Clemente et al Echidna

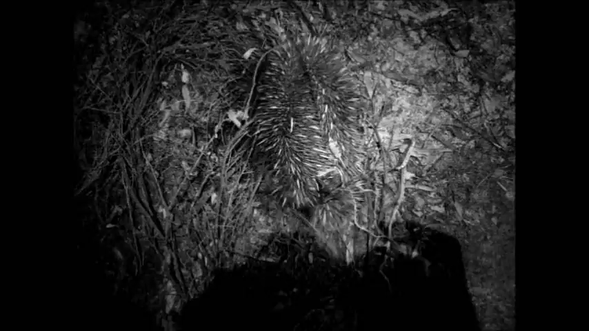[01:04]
echidnas back before releasing them once more into the wild